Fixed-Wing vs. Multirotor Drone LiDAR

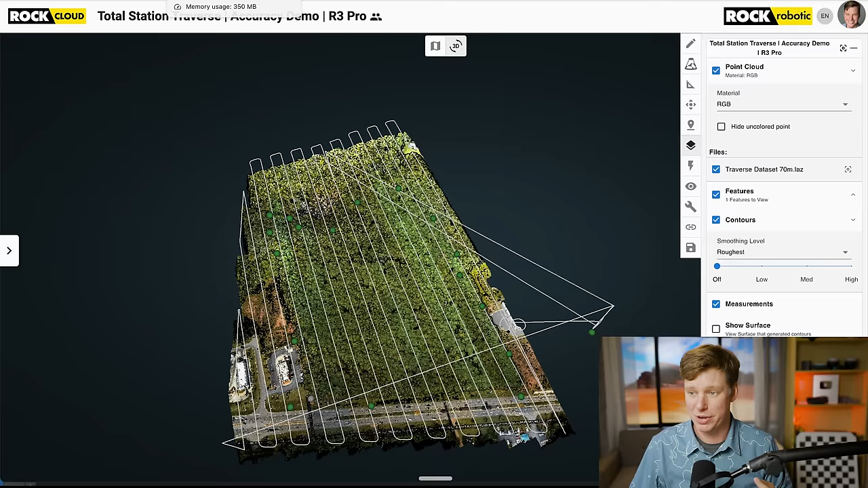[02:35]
So I can open this data set really quick and we can see here is a data set where you're flying this lawnmower pattern back and forth.
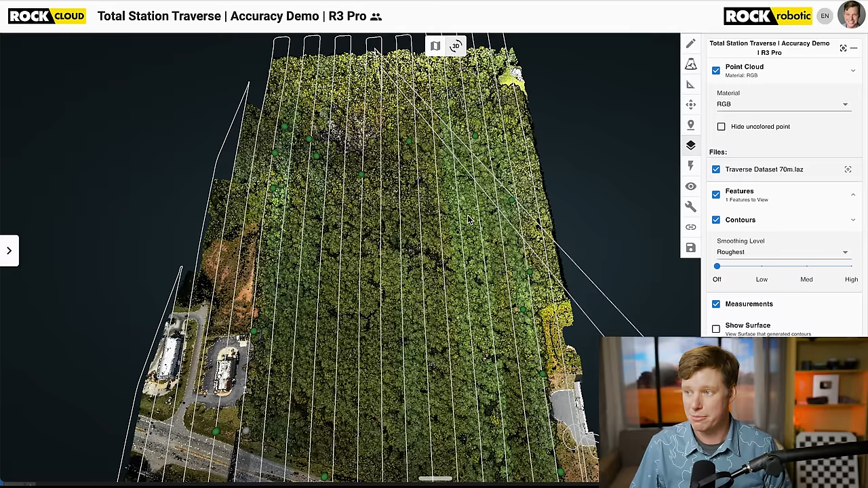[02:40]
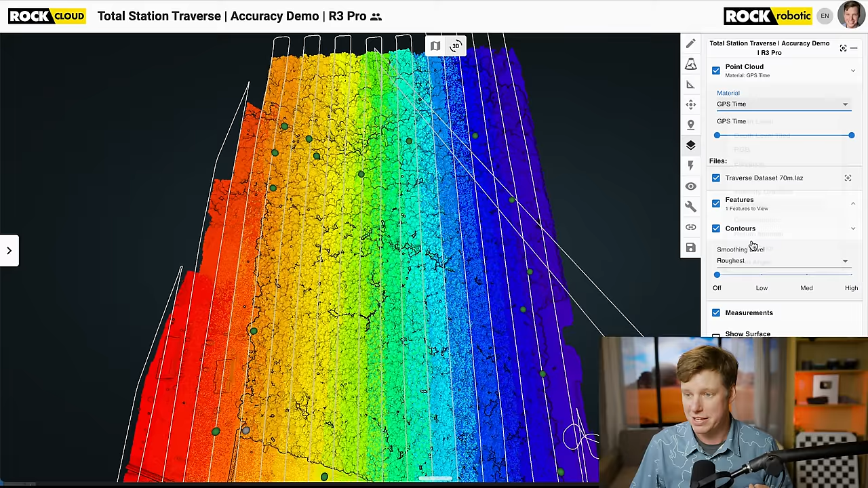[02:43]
And if I go to the GPS time, we can actually see how it was flown. You see that it's just pushing across and building the 3D model as it flies.
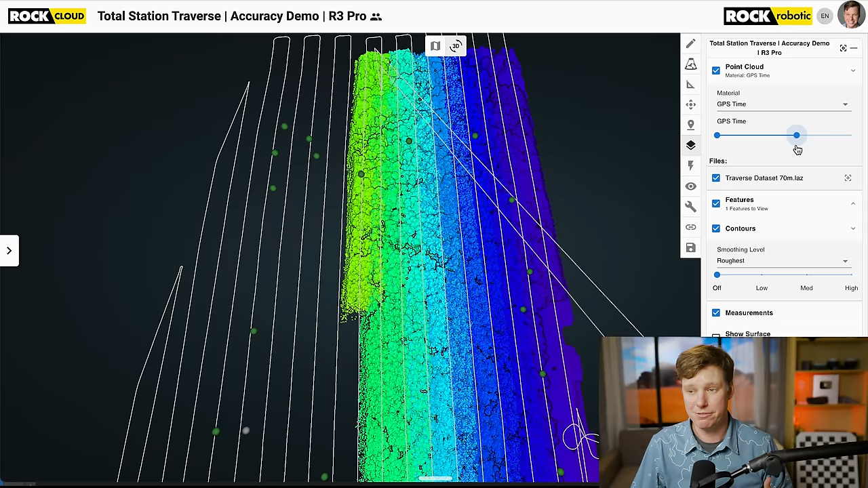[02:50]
And this is going to be important because it's going to affect the quality of the data in different scenarios. So we're going to get it to that. So key point here is it's a line scanner.
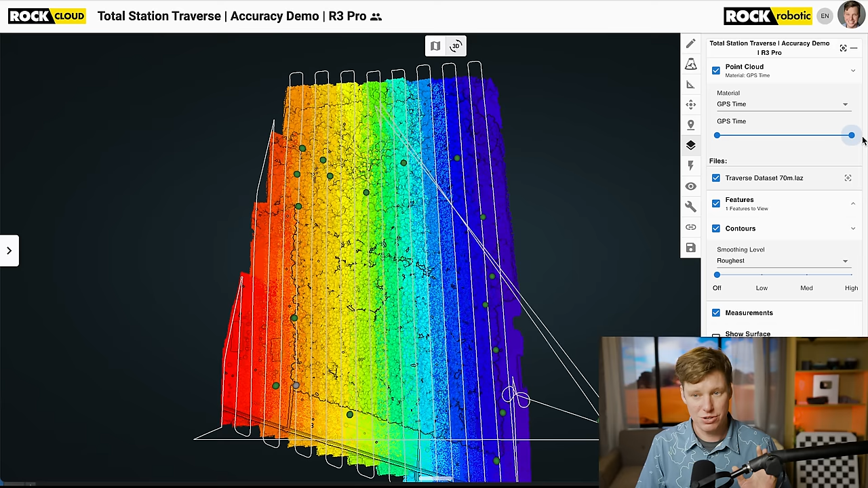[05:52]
So this is exactly what I'm depicting here.